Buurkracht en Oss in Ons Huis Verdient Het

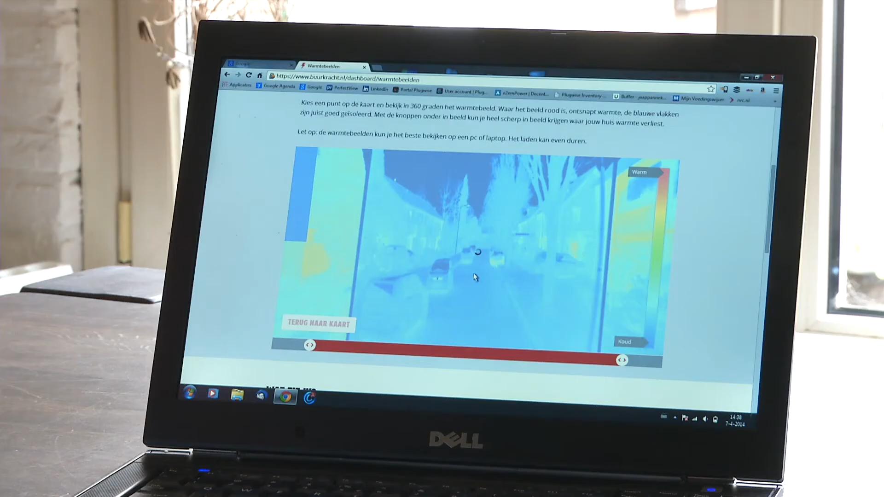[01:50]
Op Rijn's persoonlijke internetpagina staan ook warmtefoto's van zijn huis.
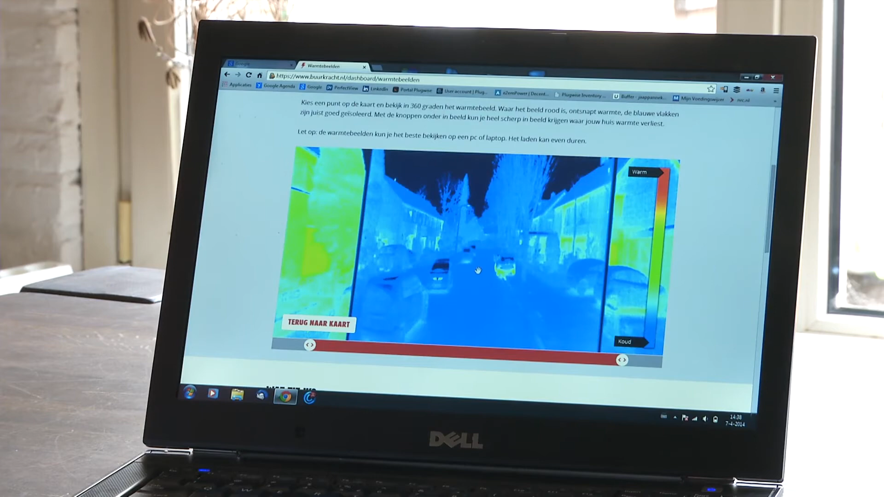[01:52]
Kijk, hier zie je jouw huis.
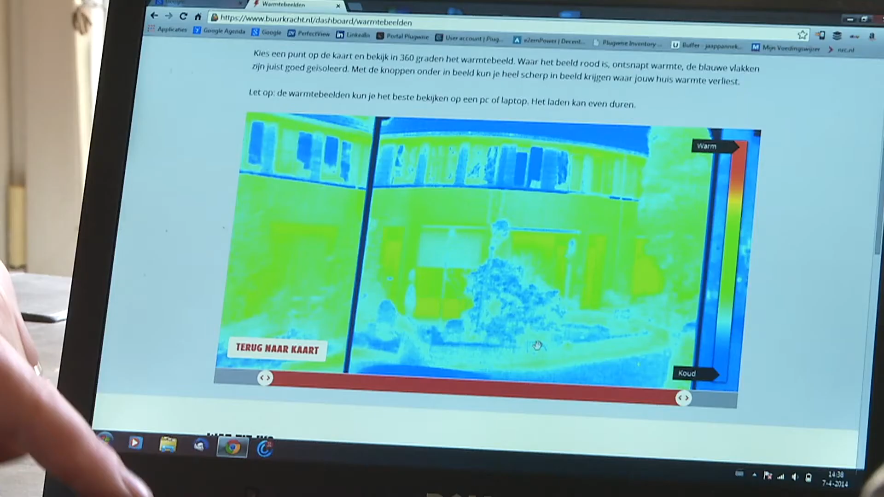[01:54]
Je ziet heel mooi hier dat het zonnescherm half naar beneden is. En hier zie je de voordeur, waar dus ook wel wat warmte lekt.